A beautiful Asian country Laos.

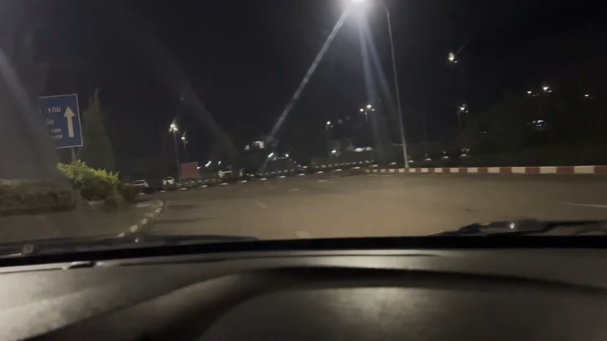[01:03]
लाओस आ गए असी, जा रहे हैं अबे होटल, नाइट हो गई है, टाइम भी काफ़ी हो गया।
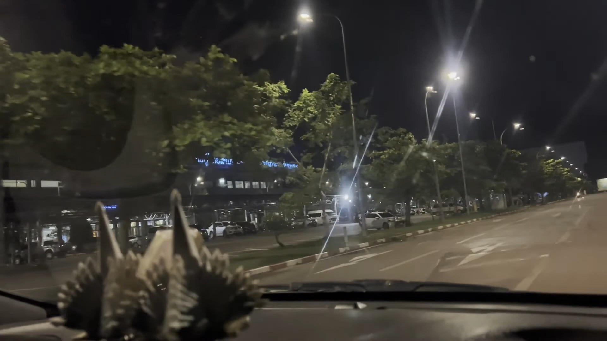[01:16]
आ रहा लाओस का इंटरनेशनल टर्मिनल, गड्डिया गुड्डिया पूरी सरे दी ने।